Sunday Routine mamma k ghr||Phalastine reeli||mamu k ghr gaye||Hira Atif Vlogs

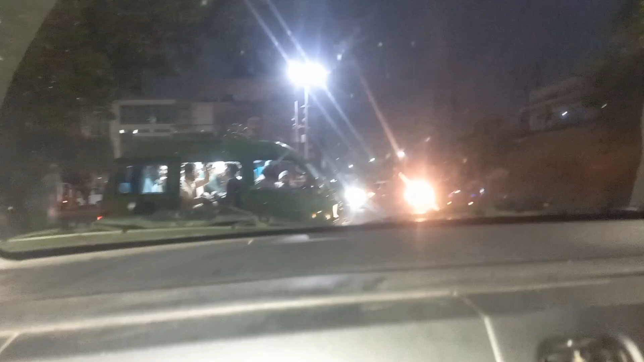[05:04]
संड़े है न यह देखें यह बस खड़ी विए पूरी फ्लैग भी लगावा इस पे नजर नहीं आ रहो होगा अंधेरा हो रहा है और वहाँ पे सारी यह जितनी भी गाड़िया है न इसके टॉर्च बंद करते हैं आगे चल के दिखाती हूं
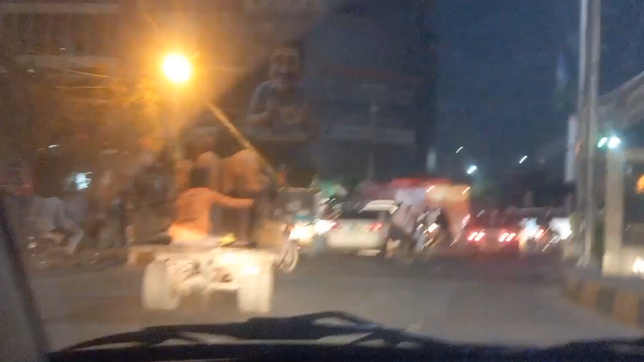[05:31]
और ट्रैफिक थोड़ा सा जैम हो गया है